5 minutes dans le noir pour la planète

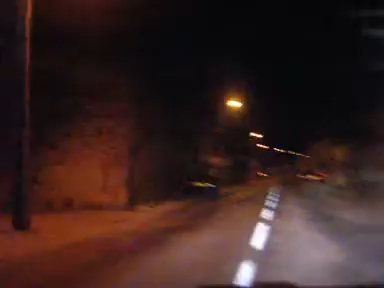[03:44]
Non. Ouais, y a rien là. C'est juste les lumières du village là. Village. Tout est éteint, pareil. Ah, allez. Ah non, là-bas, la voiture, elle est éclairée. Quelle voiture? Mais c'est les lumières du village. C'est les lampadaires.
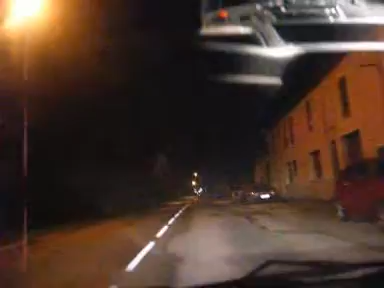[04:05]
Quand tu vas là-haut. Ah, ça fait partie de Toulouse. On est parti. Bon ben. On dirait tout éteint. Ah non, attention!
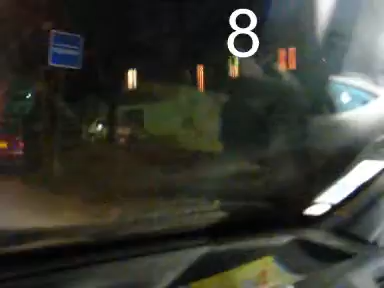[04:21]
Oh là là là là là là! Oh le bordel! Là, c'est allumé! Oh, pourquoi tu passes pas par là? Bon. Ah, une lumière! J'en ai une!
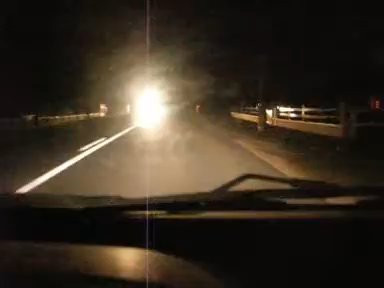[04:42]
Une lumière! Attends, on va passer dedans de toute façon! Et on retourne. Ah oui, ah non, rien. Chez le Joe, tout est éteint.
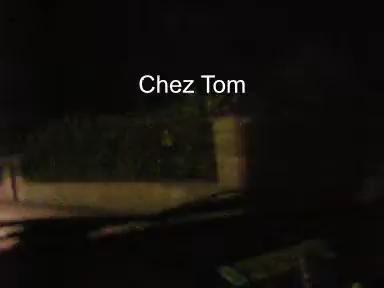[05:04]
Oh, non, j'ai vu une trace. Mais c'est pas chez le Joe. Ah, par contre, c'est allumé. Ah, chez le